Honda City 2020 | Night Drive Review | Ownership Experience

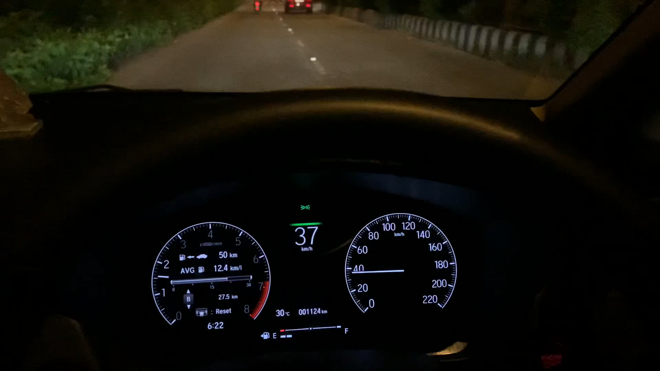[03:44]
and here also I'm on the same I'm on the same road and here's the same sweet record I'm at 25
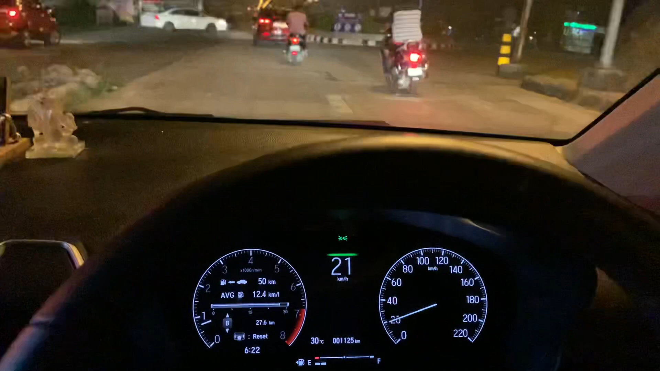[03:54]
and no issues at all
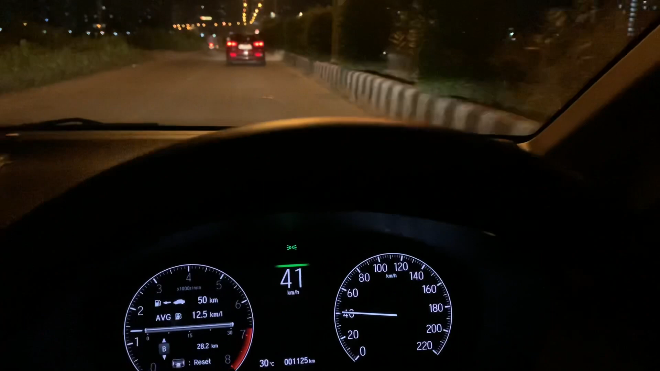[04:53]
it's just silent so that you can you guys can hear the sound properly there were a lot of questions about the caben NVH levels so I'm not doing high speed runs again because I'm
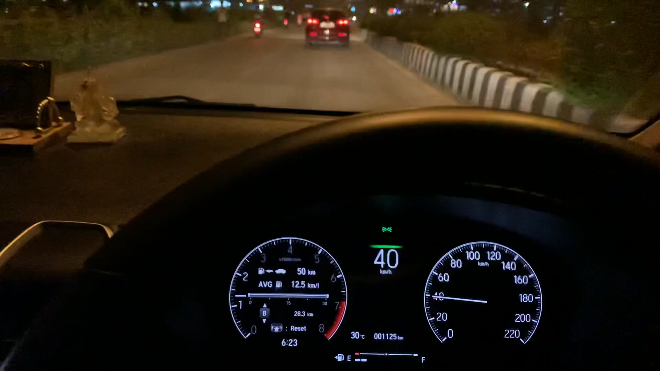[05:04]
driving within city so once I get a chance to make a trip on the highways then I'll cover those high speed runs as well and show you the NVH levels there here's that same bump again speed breaker I'm at 40 decreasing the speed 25 20
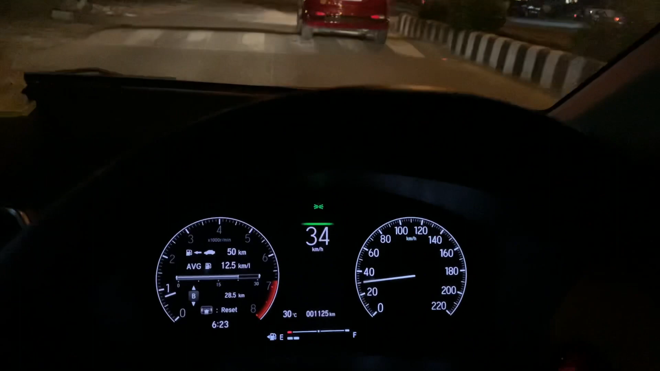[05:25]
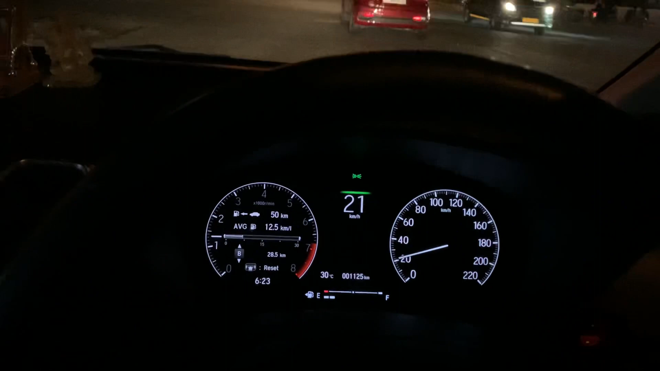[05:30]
take care this was a mid-size speed breaker I believe and